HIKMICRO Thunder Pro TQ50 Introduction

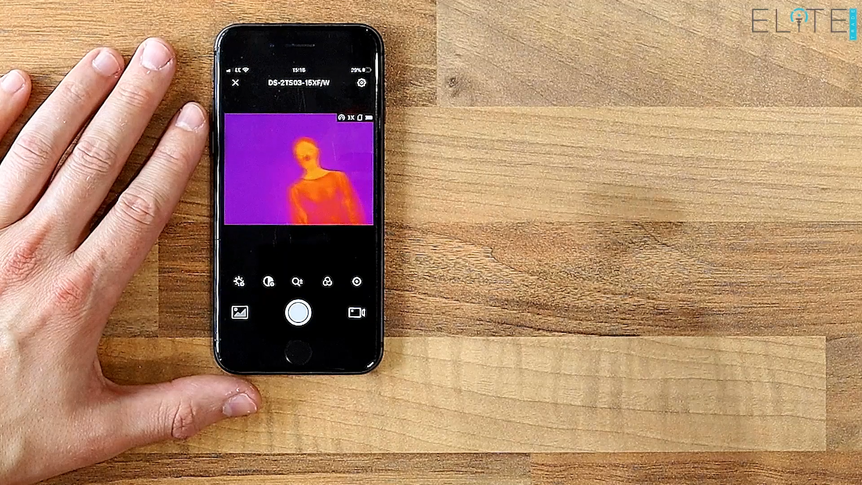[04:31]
you can then stream live back
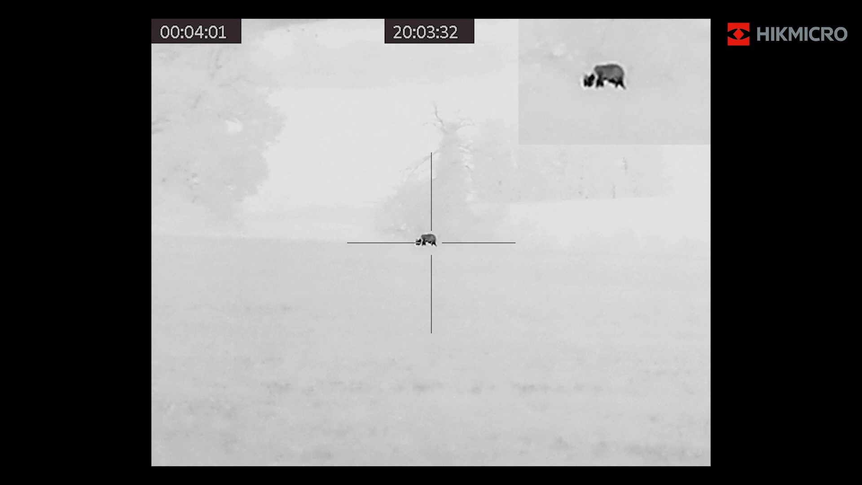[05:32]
picture-in-picture which can be displayed in the top right center or left of your display
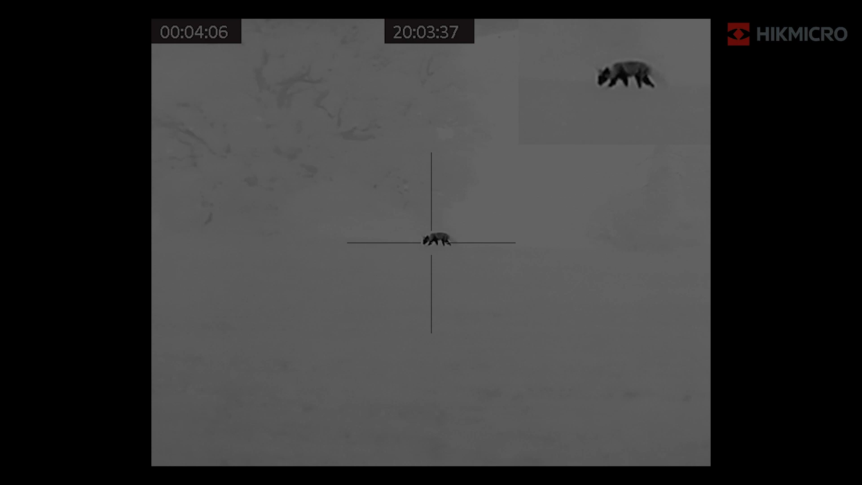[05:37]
so now we're going to take a look at some footage from this TQ50 in
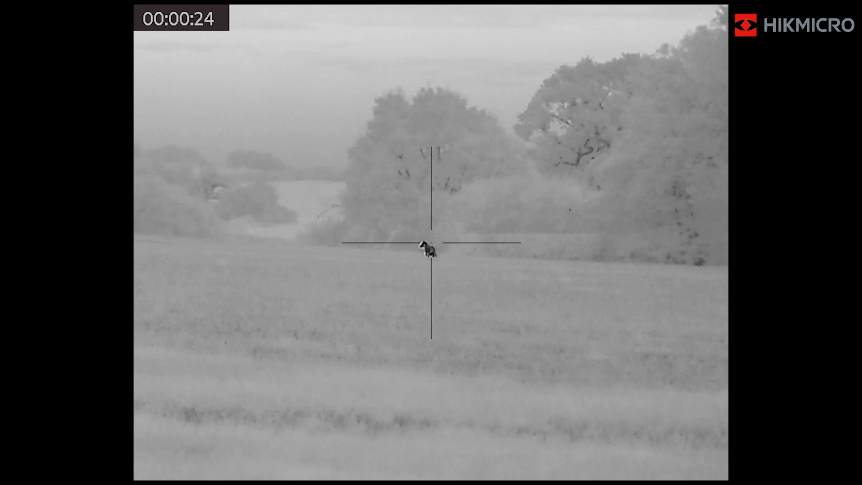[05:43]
action so we started off in white hot there we've just flicked into black hot you can quite clearly see the Fox now jumping out in fusion and I think we're going to skip into red
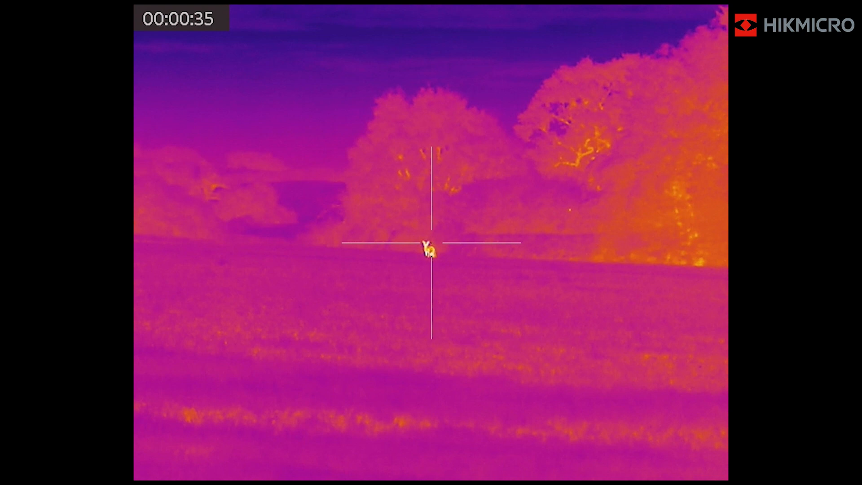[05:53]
hot next there it is and you can see we've got a Fox here it's around 120
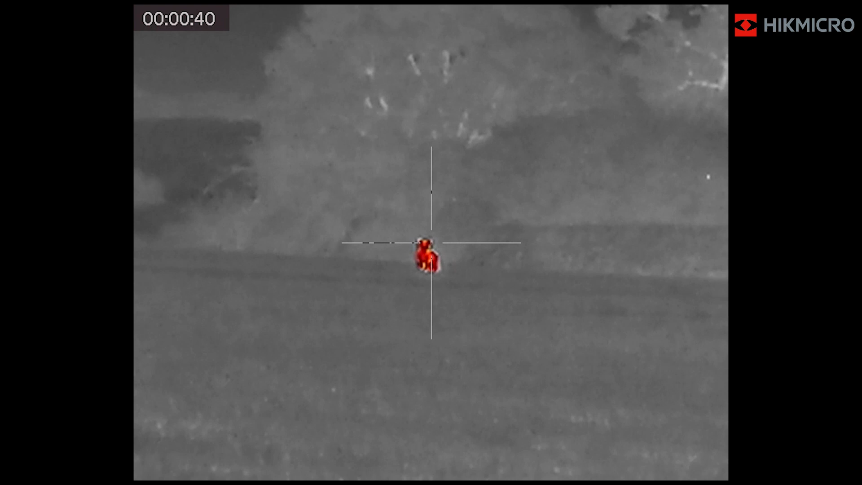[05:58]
yards away we're just going to mag up a little bit so we're now on two times just jump back into white hot you can see there's no pixelation as we move up through
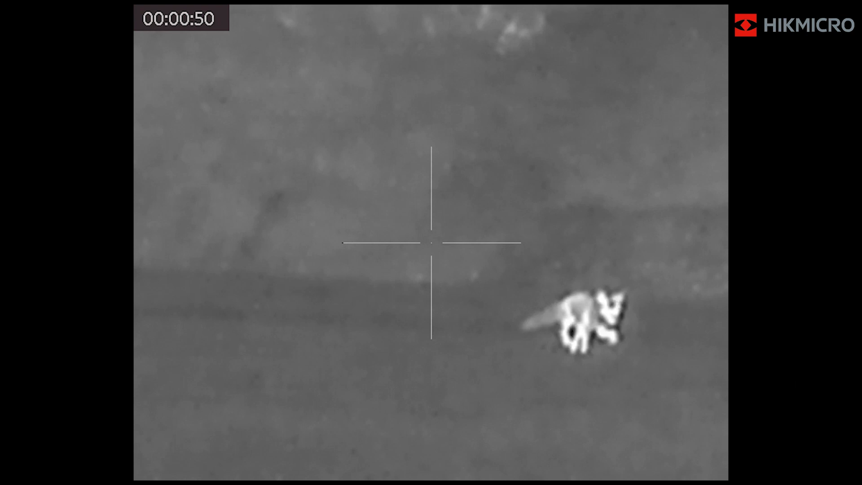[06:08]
the through the magnification in fact it's still giving a really clear image
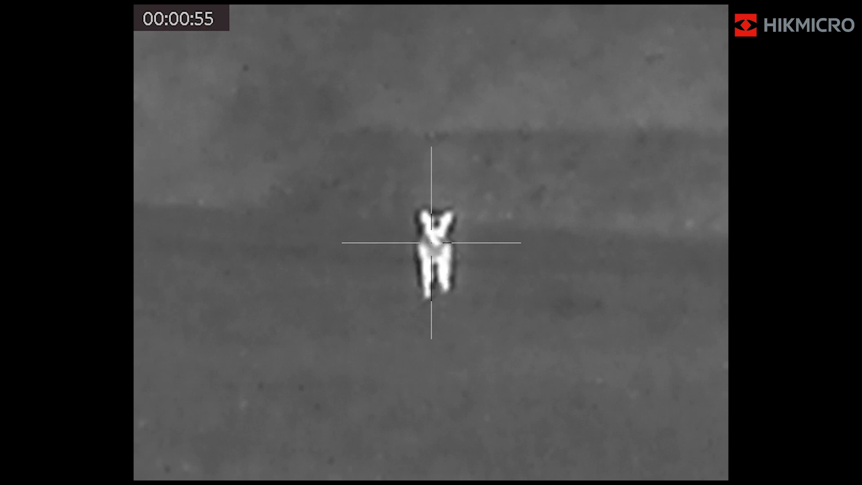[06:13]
there even on maximum magnification you can also see the reticle changing as it interacts with the heat that's just to make sure that you've got that point of contrast the thing that really stands out with this image is the amount of detail not just in the animal but also in the surroundings so you can clearly see the trees in the background
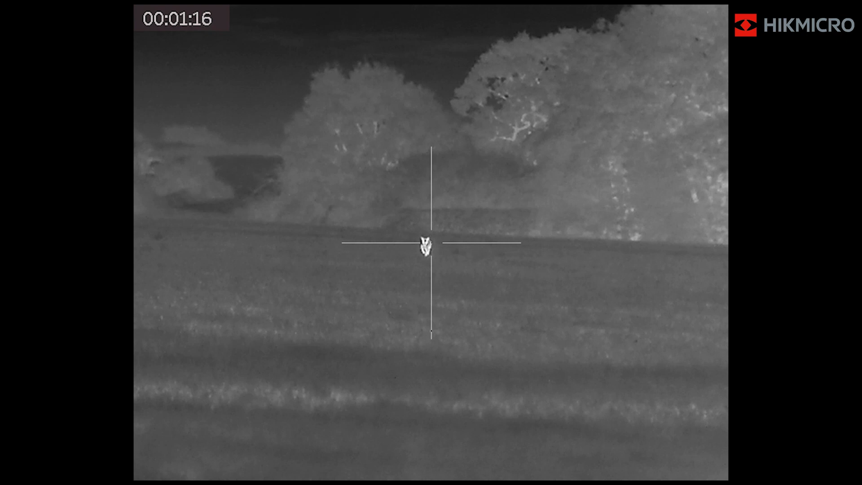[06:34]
all the detail in the grass in the hedge you're getting a really good understanding of where this animal is in relation to its surroundings you know what's behind it you're not taking
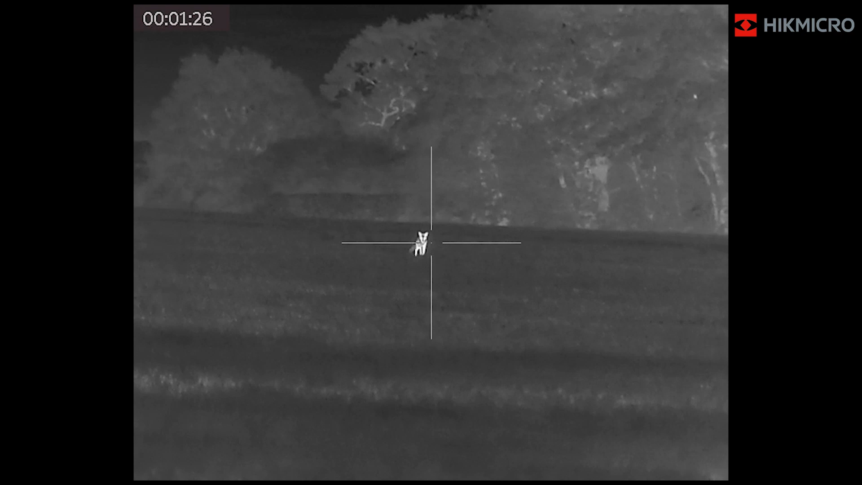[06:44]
a shot into the dark you look you can see everything lots of detail and information in the trees that's coming from hike micro sub 35 net D sensor so
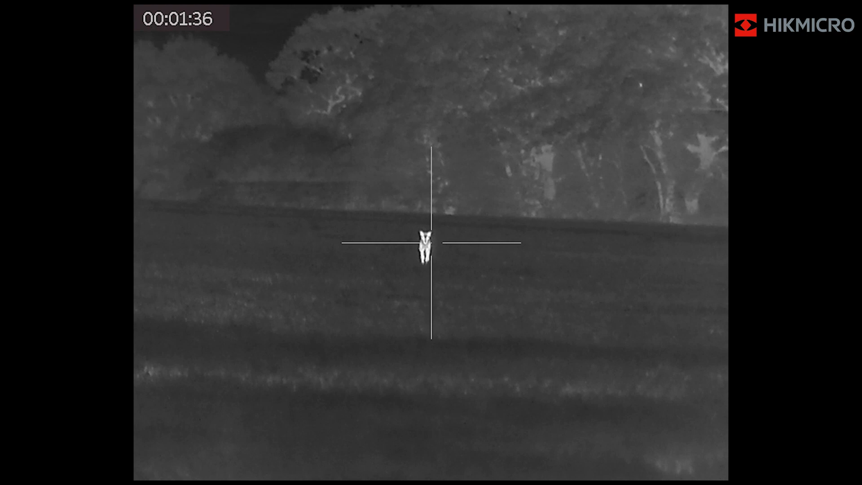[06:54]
that's able to pick up a lot of that detail and display it on the screen it's also coming from hikes f 1.0 lens system which makes sure that all the available thermal
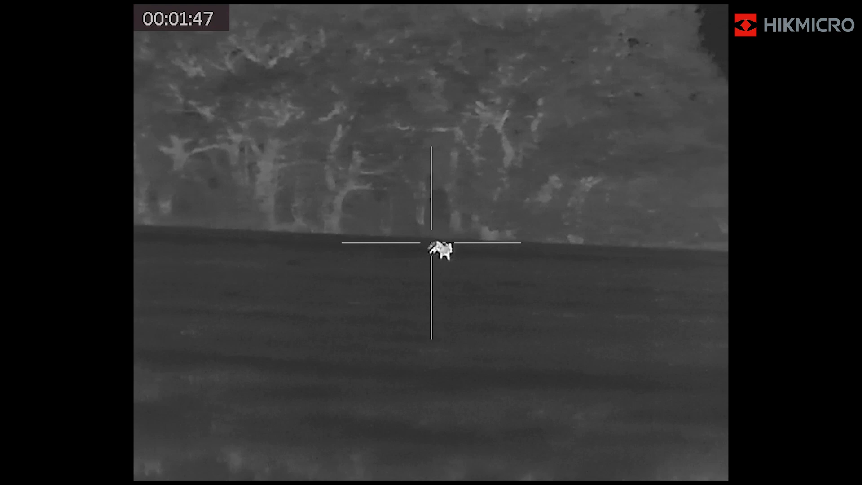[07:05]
information is hitting that sensor and then able to be displayed into that image he's
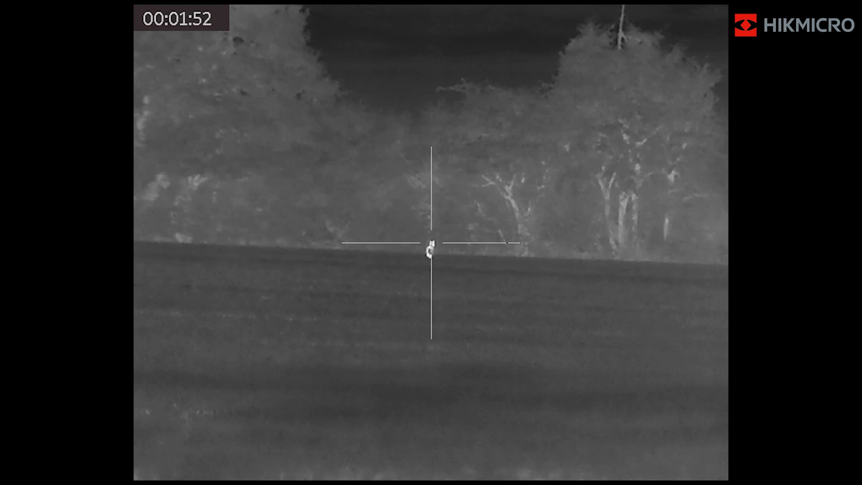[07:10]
off and we're going to take a look at a different clip next so
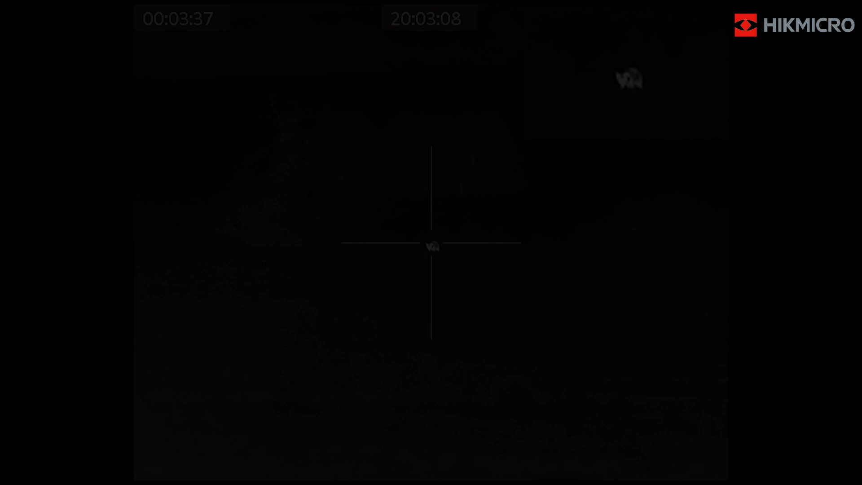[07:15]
here we've got another Fox similar sort of distance we're in white hot again but you can see there's a lot more there's a lot more
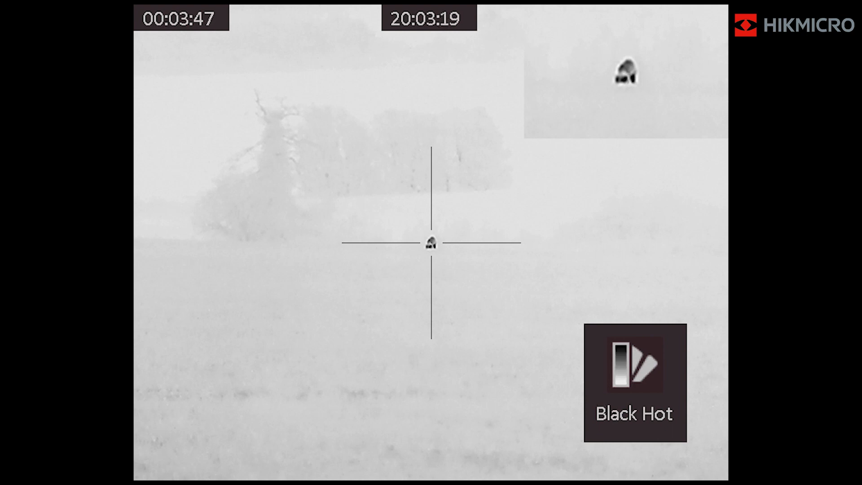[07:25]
sky there's a lot less detail in this in this image that animals really popping
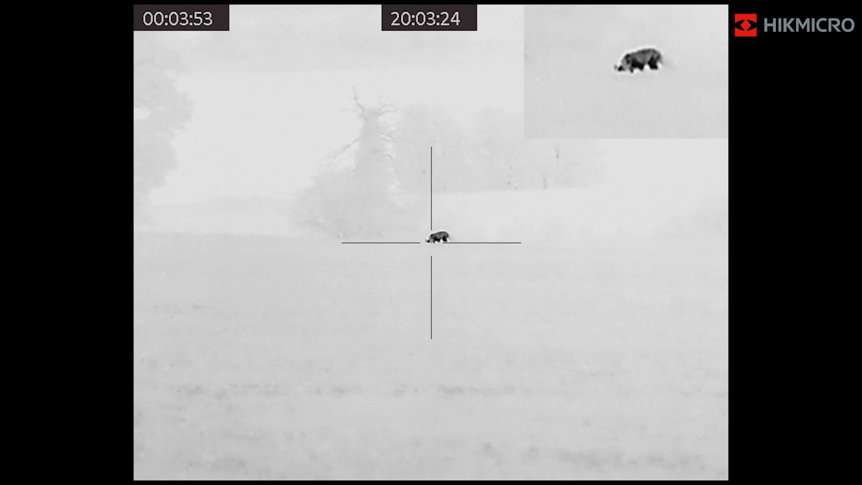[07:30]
out but we can still see the trees in the background and
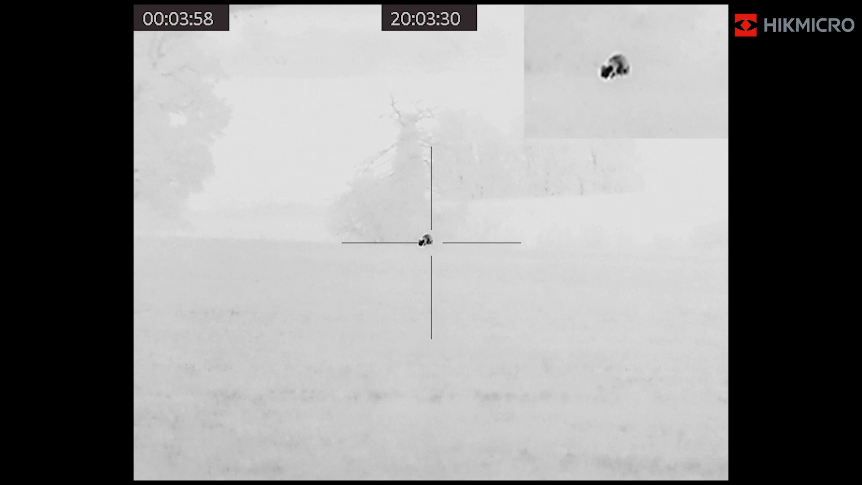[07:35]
we can see see the grass and it is really clear what that animal is there's no mistaking
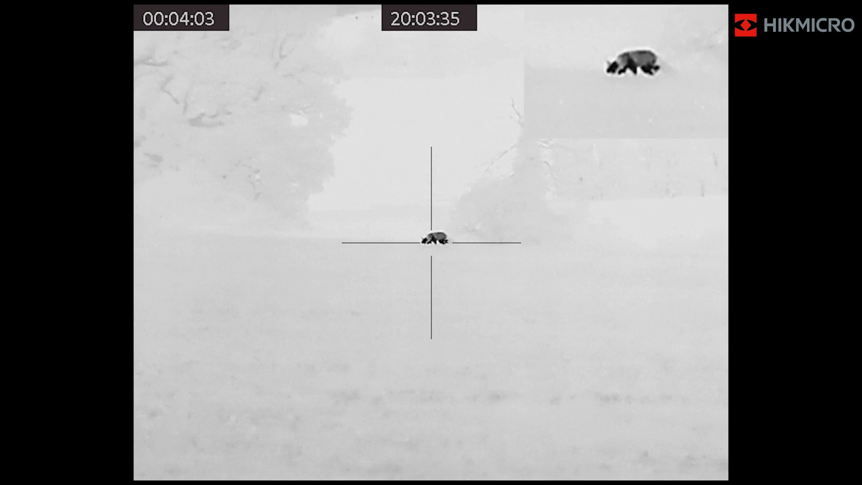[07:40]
that's a fox you can see the detail in the tail the fusion
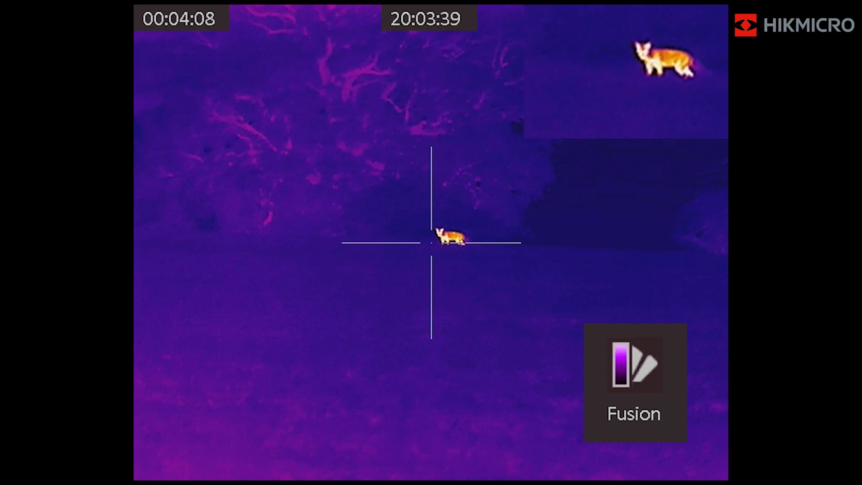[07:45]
image also offers a lot of clarity you can see it's also on the top of a hill so
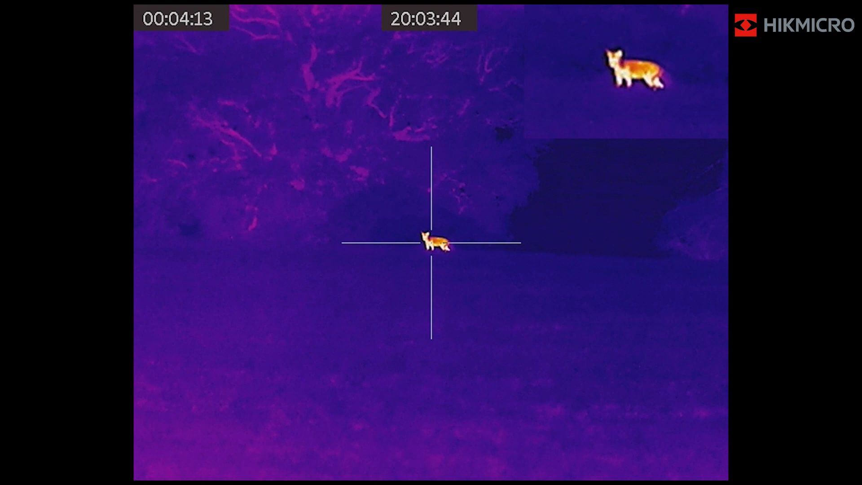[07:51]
you're not gonna be taking a shot here but you can see the detail in the
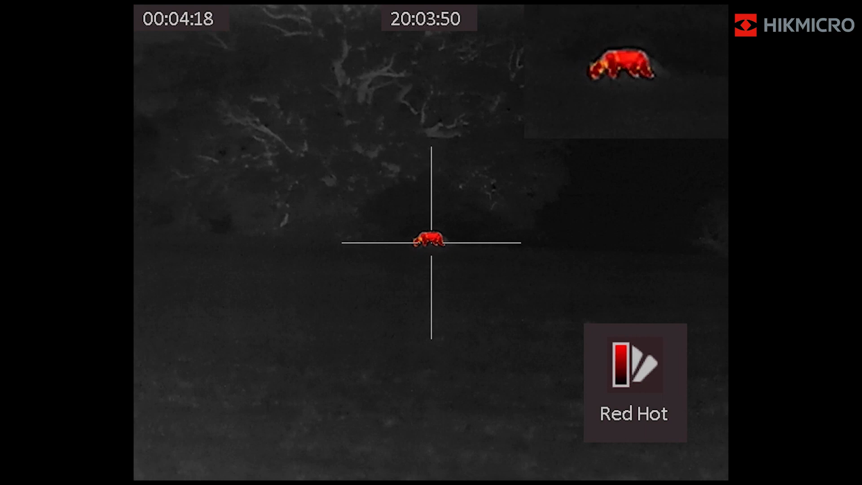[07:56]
tree it's giving you that sense of scale as well and here we go again
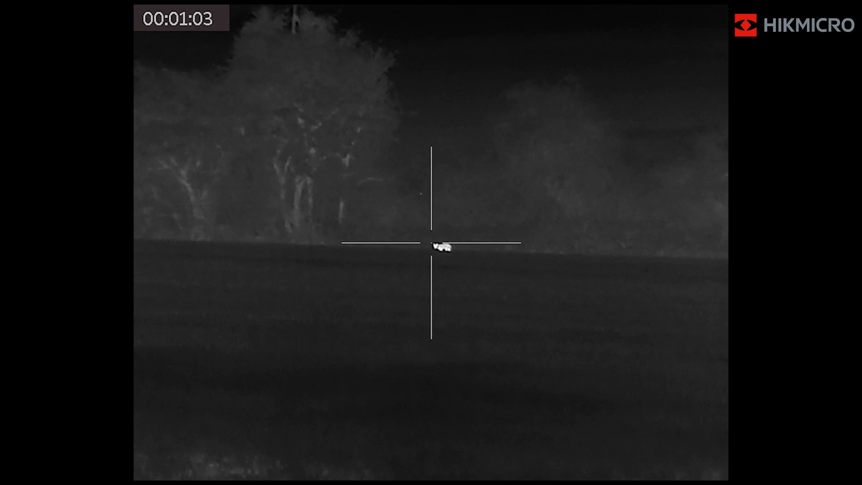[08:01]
probably a little bit further this time just cycling through the different color
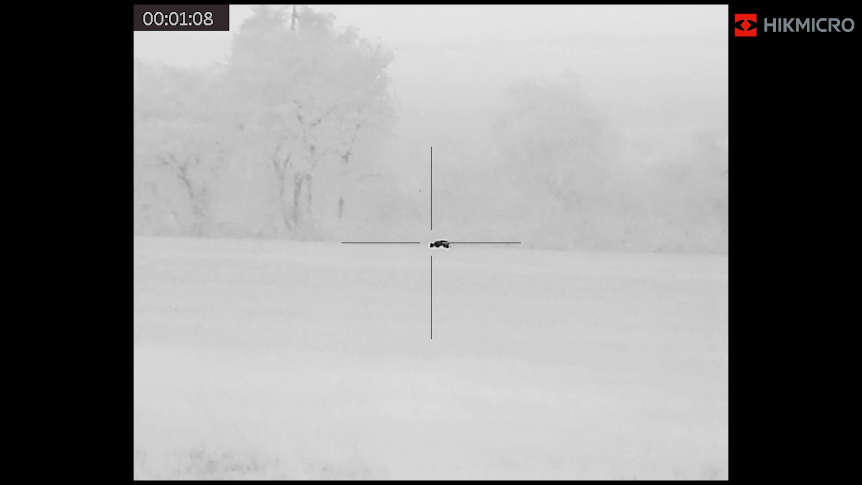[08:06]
profiles to give you an idea of how they display again still able to see a lot of the detail
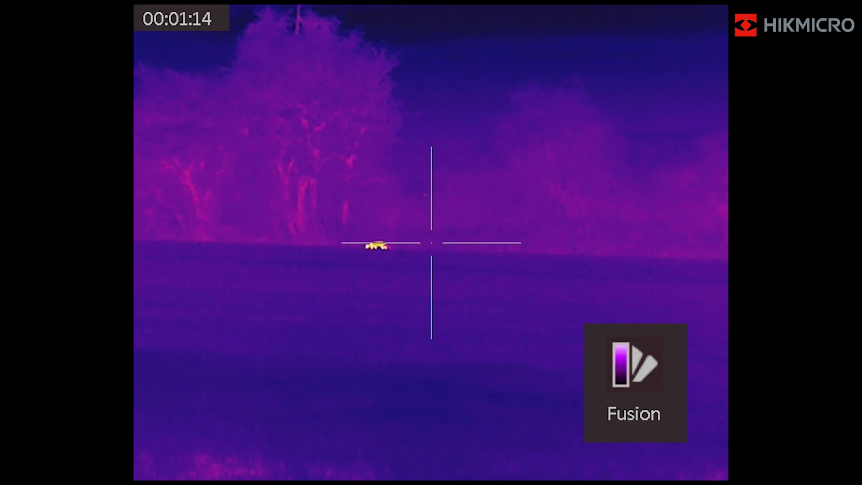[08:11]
in the trees behind still able to clearly see what that is